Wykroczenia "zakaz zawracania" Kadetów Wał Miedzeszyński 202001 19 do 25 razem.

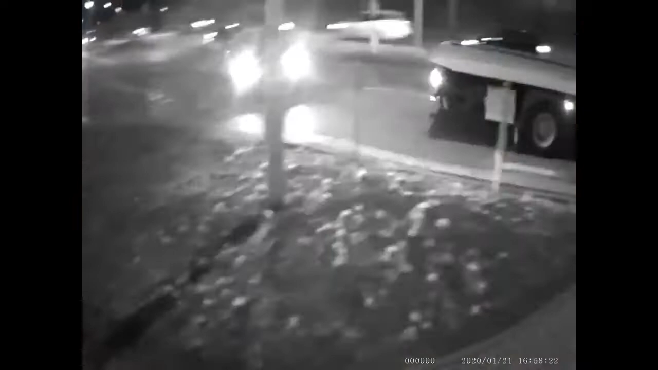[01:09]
TST 46470 T56730, mężczyzna Niebieski Honda VOD 4... Mężczyzna Toyota Wanda Andrzej 7672 Andrzej Mercedes zawraca na zakazie jakiś ciemny beż, jasny brąz, stop.